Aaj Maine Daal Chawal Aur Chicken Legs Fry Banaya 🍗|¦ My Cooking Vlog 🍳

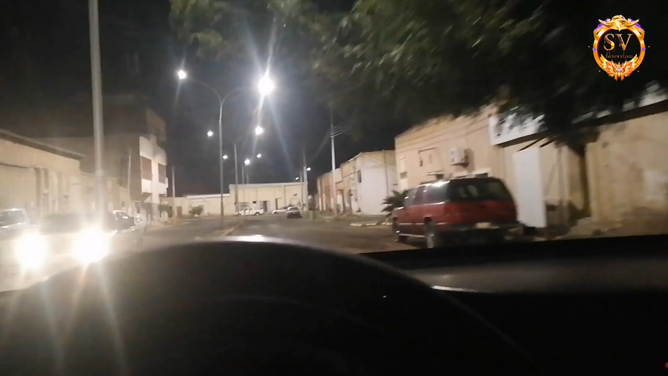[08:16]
हो सगे यहां पर चालू करूँ और बंद हो जाए तो हो जाएगा अपना काम चलो पहुंच गया मैं यह रहा अपना रूम अब